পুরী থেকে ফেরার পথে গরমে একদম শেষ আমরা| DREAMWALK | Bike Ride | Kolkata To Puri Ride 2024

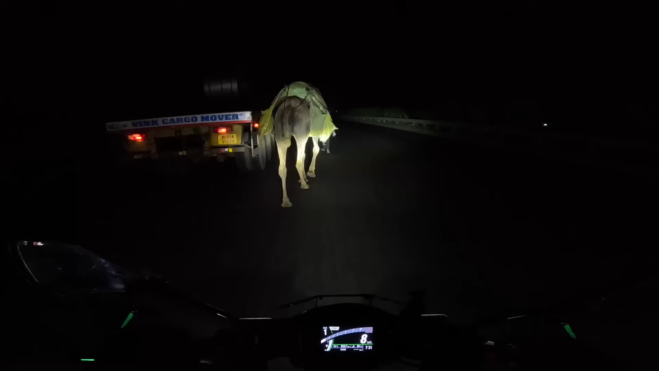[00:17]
রাস্তা দিয়ে দেখো কারা যাচ্ছে, চিনতে পারছো এদের?
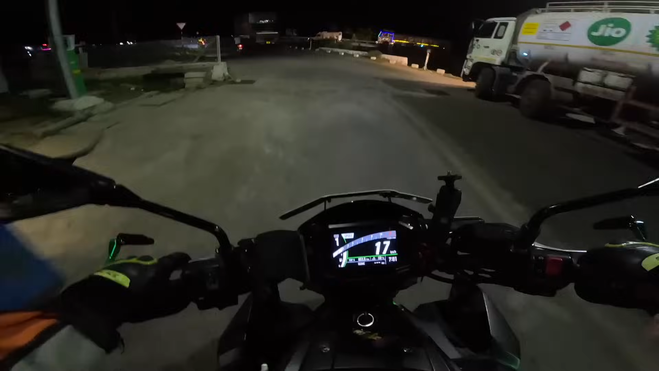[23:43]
1,063 টাকার পেট্রোল ঢুকলো, আবার লাইটটা জ্বালিনি। রাস্তা দিয়ে দেখো কারা যাচ্ছে, চিনতে পারছো এদের? এরা কিন্তু আমাদের সেই বন্ধু যাদের সাথে সকালে দেখা হয়েছিল।
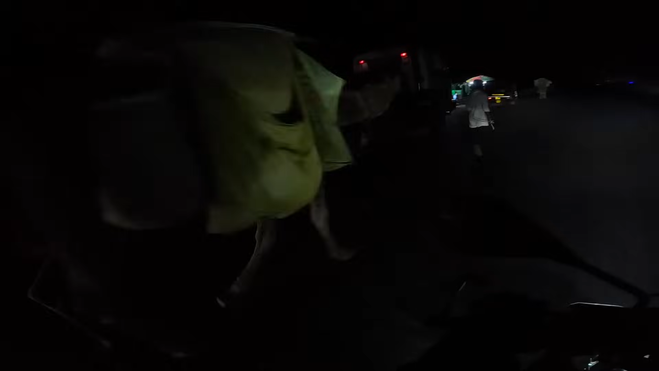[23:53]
বালাসরের এইদিকেও উট দেখতে পাওয়া যায়, বাট এই সমস্ত দিকে উট কোথা থেকে আসলো কে জানে।
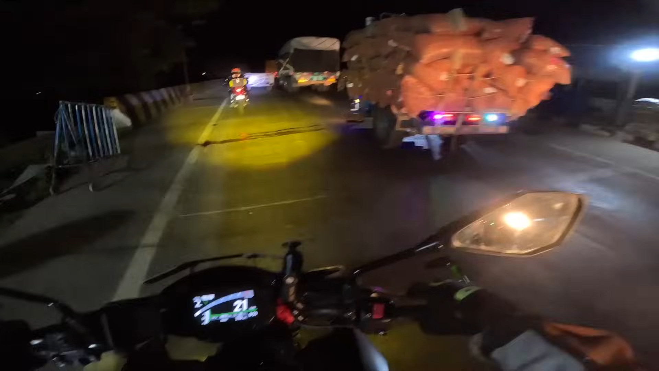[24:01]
জ্যামের মধ্যে যুদ্ধ, ওয়েস্ট বেঙ্গল আর উড়িষ্যার বর্ডারে রয়েছে এখন আমরা, এখানে চেক হচ্ছে নাকা চেকিং পয়েন্ট এটা।
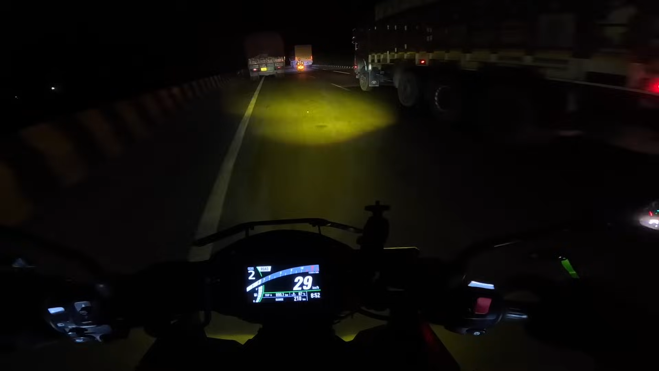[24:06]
আর ফাইনালি আমরা এন্টার করলাম আমাদের ওয়েস্ট বেঙ্গলে ভাই, বেলদা, আর এখান থেকে 20 কিলোমিটার, তারপরে খড়গপুর, তারপরে বাড়ি।
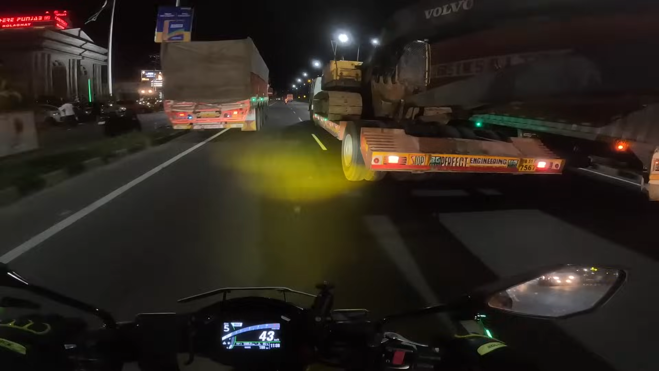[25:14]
দেখো রাইট সাইডে এটা কী রে ভাই, ওরে বাবা কীভাবে দেখো বুলডোজার নিয়ে যাওয়া হয়, বুলডোজার বলে খুদাইকা মেশিন নিয়ে যাওয়া হচ্ছে।
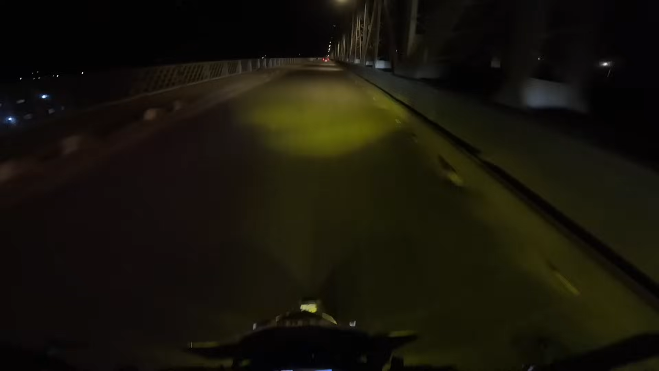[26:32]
আর ফাইনালি এখন আমরা উঠে পড়েছি বালির ব্রিজের ওপরে, হই হই করতে করতে শুরু হয়েছিল আমাদের জার্নি।
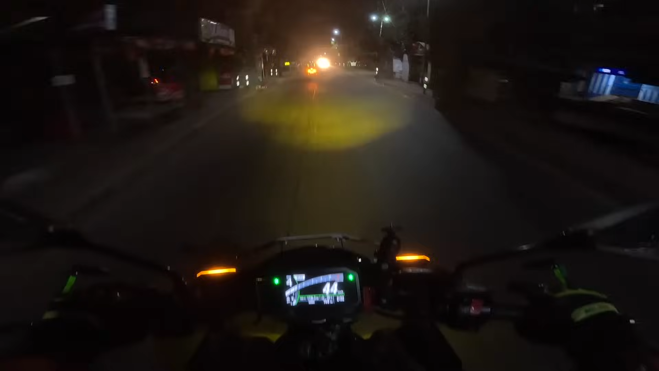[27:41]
টাইম এখন ঘড়িতে 2:30, আর ফাইনালি এখন আমরা এন্টার করলাম আমাদের হোম টাউন বনগা, যেখান থেকে জার্নি শুরু করেছিলাম আমরা। এই যে জোশা দেখতে পাচ্ছ এটা না ফেক জোশ, আমাদের এমনি ব্যাটারি পুরোপুরি ঢিলা হয়ে গেছে।